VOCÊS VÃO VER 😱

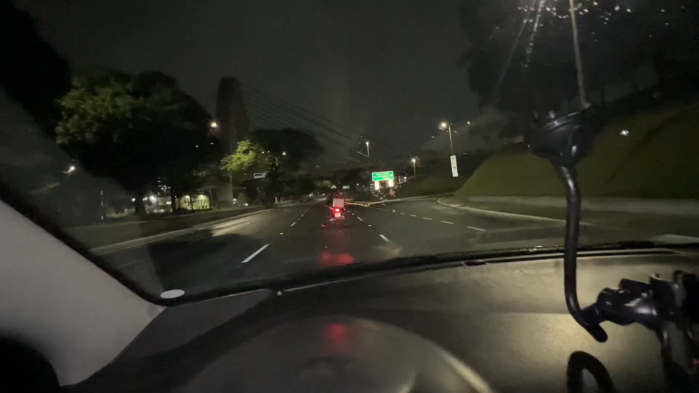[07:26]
Ô o maluco, ô o maluco. Olha o velocidade que ele tá andando. Ó, tá andando aí meu velocímetro?